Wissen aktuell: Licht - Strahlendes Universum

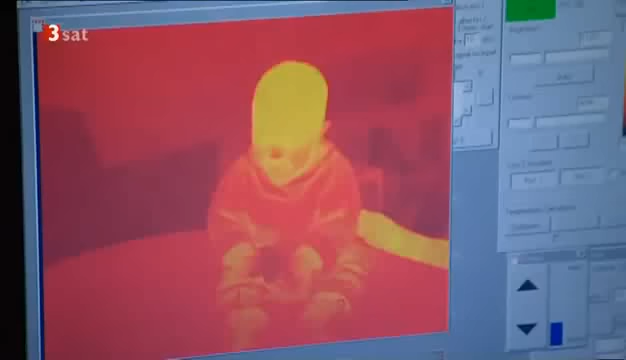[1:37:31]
Für uns Menschen wird diese nur durch eine aufwendige Technik sichtbar.
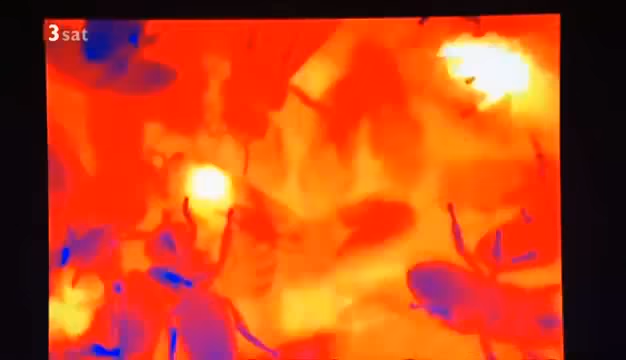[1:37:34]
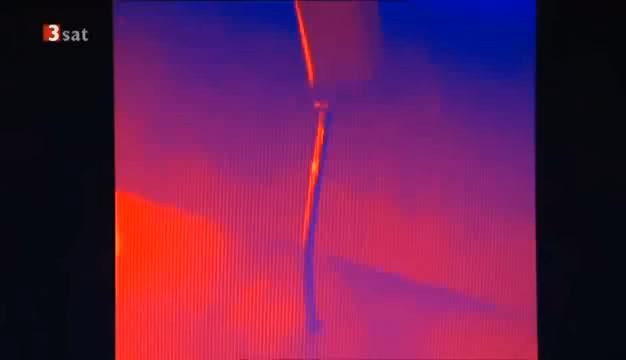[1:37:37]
Und die Bilder aus den Wärmewelten werden immer präziser und detaillierter.
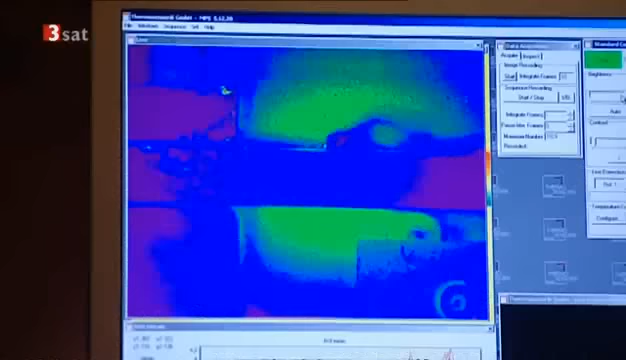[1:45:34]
Zerstörungsfreie Werkstoffprüfung per Infrarot, eine neue Technologie mit großen Zukunftschancen.
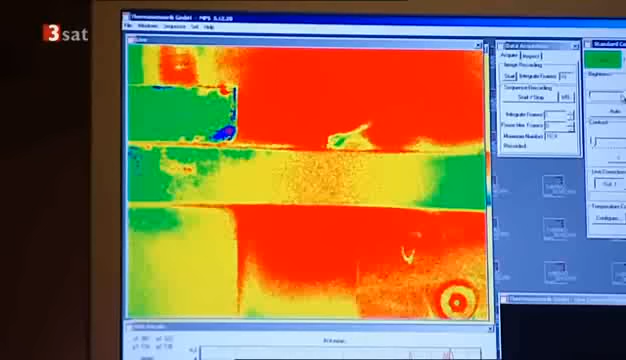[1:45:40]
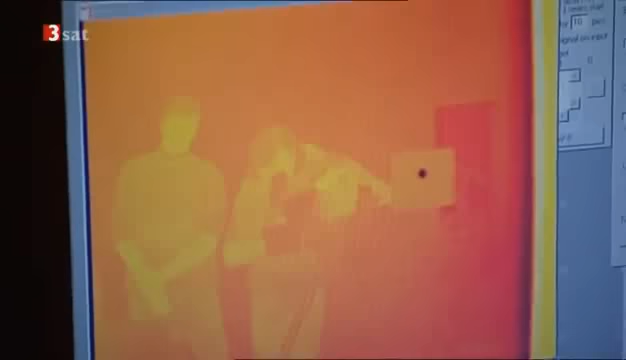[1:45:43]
Allerdings sind diese High-Speed-Infrarotkameras noch extrem teuer.
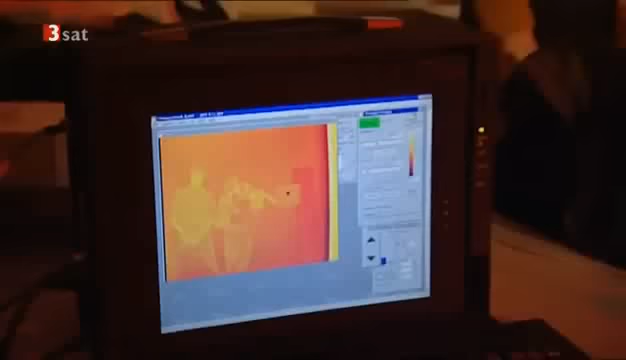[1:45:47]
Bis zu 100.000 Euro kostet eine Kamera.
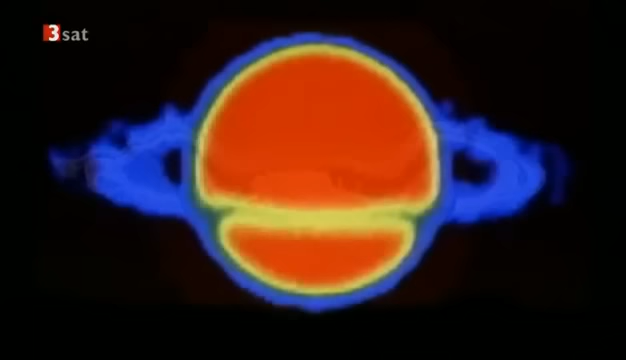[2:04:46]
Der Saturn im sichtbaren Licht und als Infrarotbild.
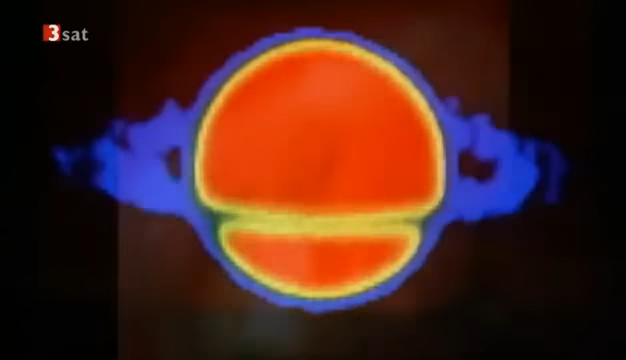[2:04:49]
Noch spannender wird das aber bei den großen Molekülwolken im Weltraum.
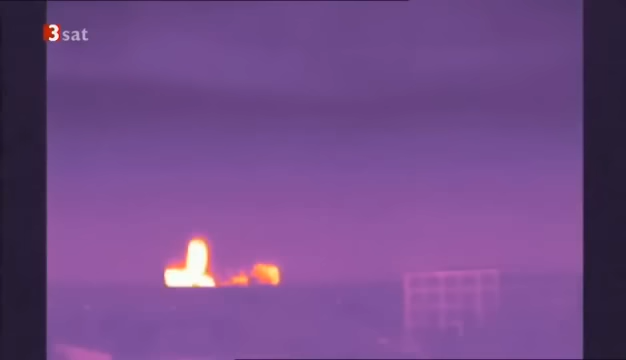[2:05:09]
Das Teleskop Spitzer wird ins All geschossen. Das NASA-Weltraumfernrohr durchforstet seit August 2003 das Universum weiter und tiefer im Infrarotbereich,
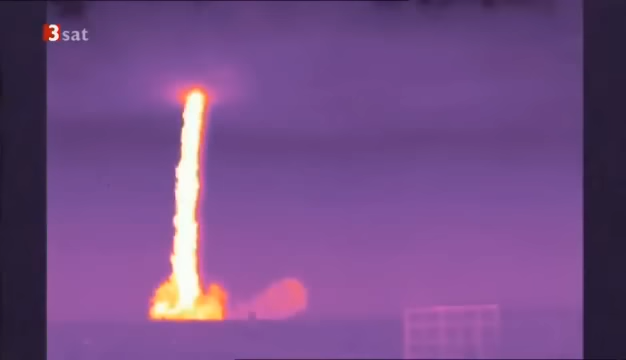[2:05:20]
als die Menschen jemals zuvor geschaut haben.